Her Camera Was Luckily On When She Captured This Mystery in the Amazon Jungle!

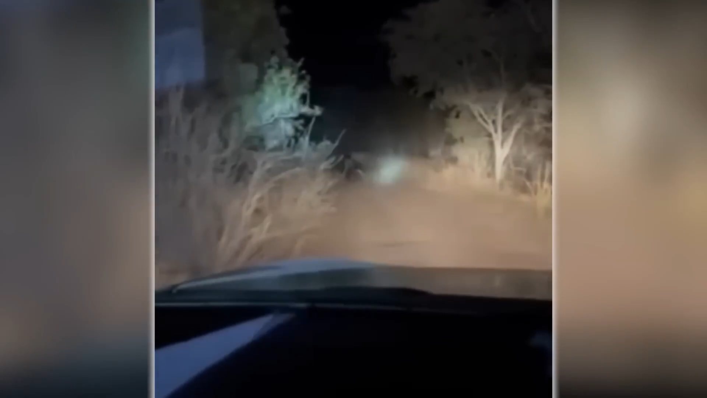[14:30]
Night Predator in the Woods Driving through a forest at night is unsettling enough,
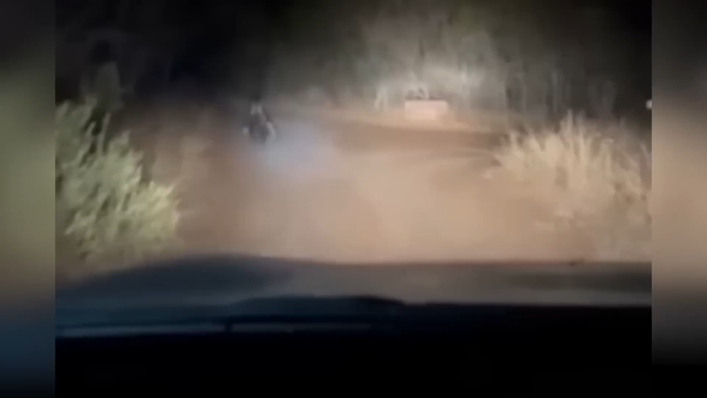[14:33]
but what if you spotted a strange creature running across the road?
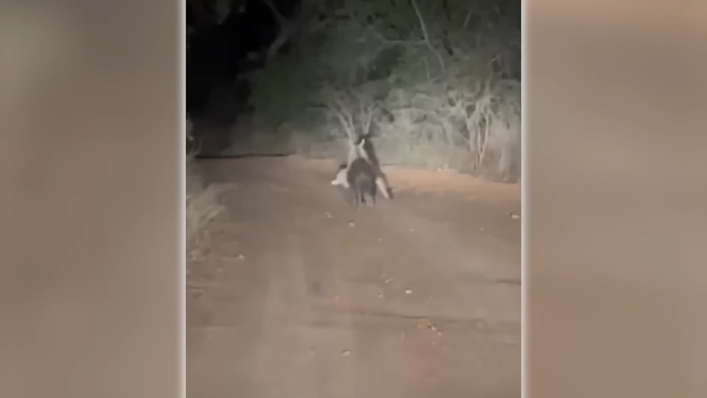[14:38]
This happened to a group of guys in Southern Africa. And the creature wasn't alone.
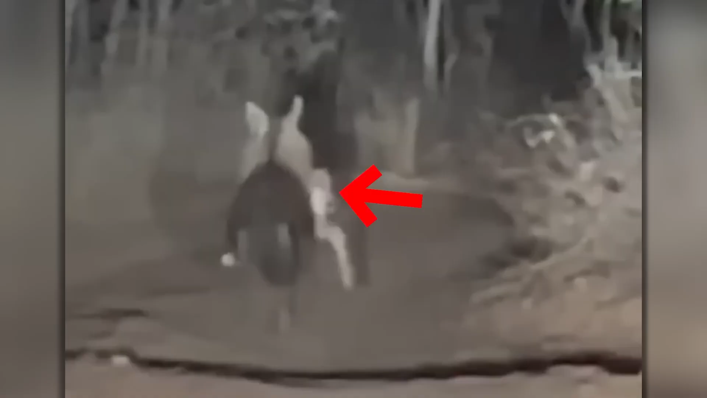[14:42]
It was holding something in its mouth, likely a zebra. After reviewing the footage, many believe it was a hyena, known for its scavenging.